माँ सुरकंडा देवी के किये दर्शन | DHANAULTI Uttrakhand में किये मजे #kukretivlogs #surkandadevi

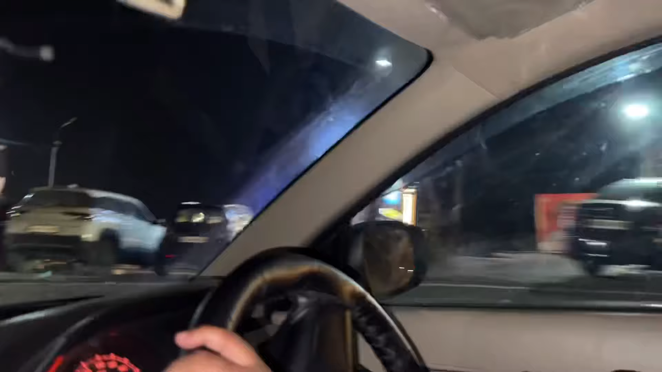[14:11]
हर जगा नहीं बहुत अच्छी लाइटिंग रहे हैं अज़ जगा इतनी प्यारा है मतले हर
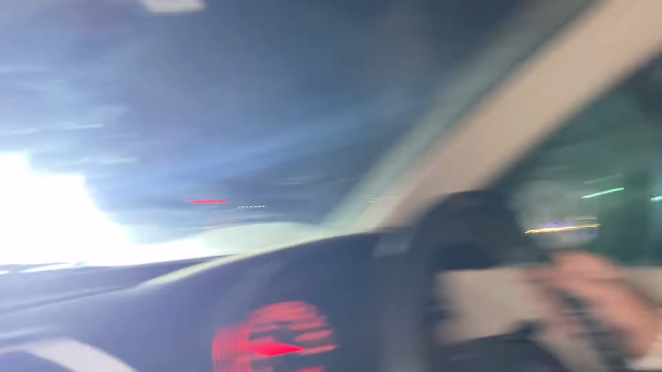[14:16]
जगा तो अनन प्यारा देखके जैसी थोड़ा सागे जा रहे
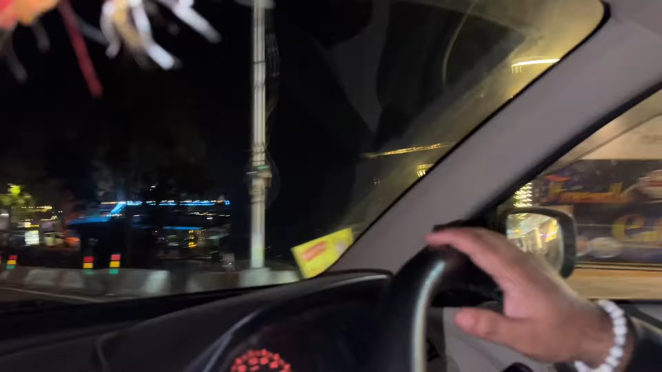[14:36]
दोस्तो यहां बहुत अच्ही आ जगा